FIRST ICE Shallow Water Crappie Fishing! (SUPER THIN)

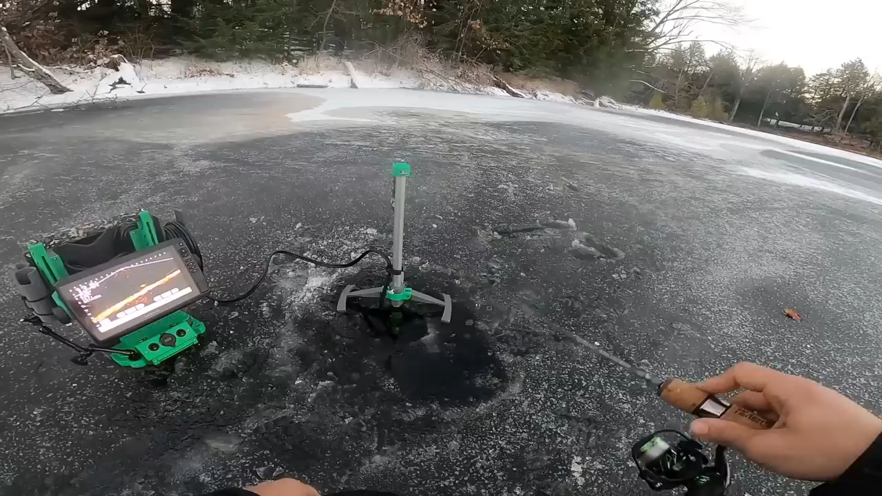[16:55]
oh boy got a big suspended mark here come on this could be it